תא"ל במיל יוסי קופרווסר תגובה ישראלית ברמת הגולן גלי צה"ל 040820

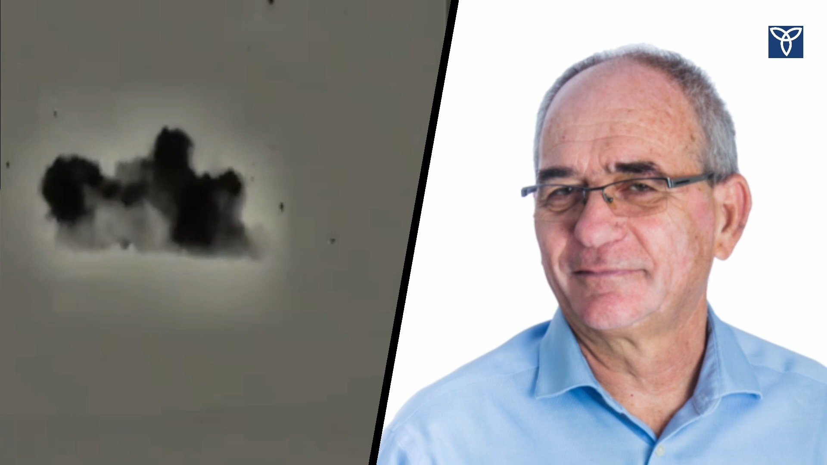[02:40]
ישראל תקפה יעדים בסוריה והיא לא מתפיישת אמר שהיא עושה וזה מה שקרה הלילה גם וזה כהייש היום לפגוע בישראל לאורך הגבול מתוך שטחה של סוריה ישראל הגיבה בפעולה נגד יעדים סוריים